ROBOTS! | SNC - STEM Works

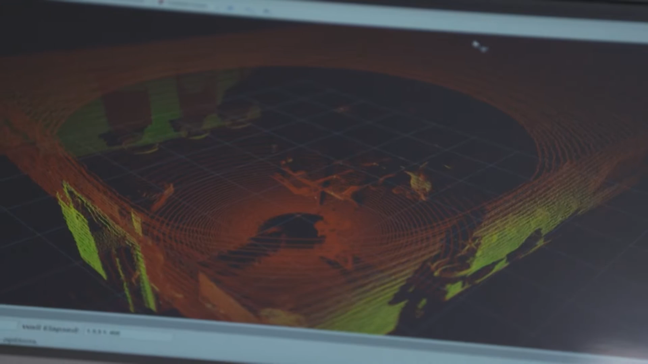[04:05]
So there is a lidar and a thermal camera on that robot, and we're using these cameras and devices to kind of detect obstacles.
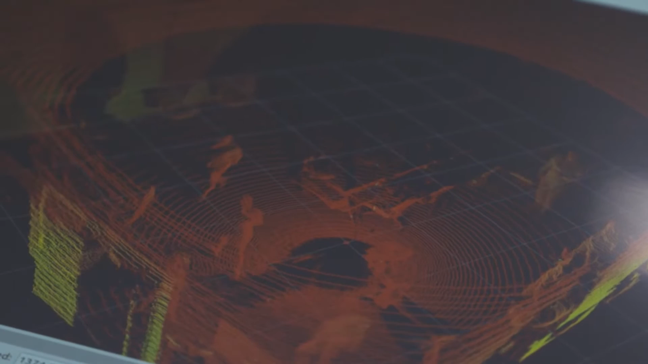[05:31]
You have this robot that's navigating through its environment and it has these sensors that allow it to know where it is and what's around it. Robots that can see?